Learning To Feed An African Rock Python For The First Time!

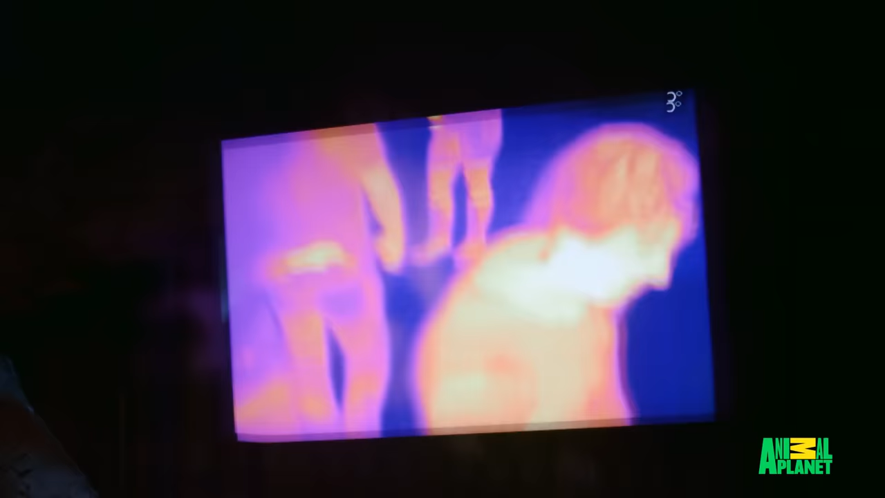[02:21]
So they have a thermal imaging monitor in the exhibit to give you a sense of what snakes are seeing.